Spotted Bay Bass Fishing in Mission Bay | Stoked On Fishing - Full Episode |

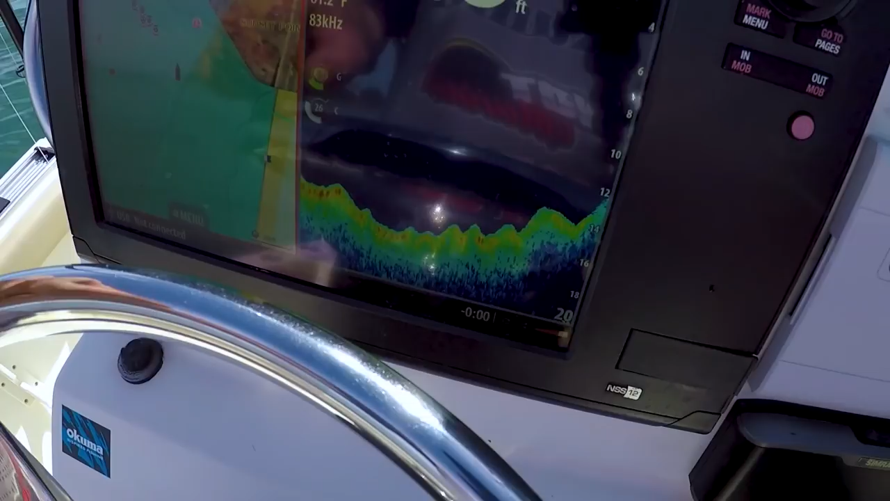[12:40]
Once you have the 12 incher, I'll never go back.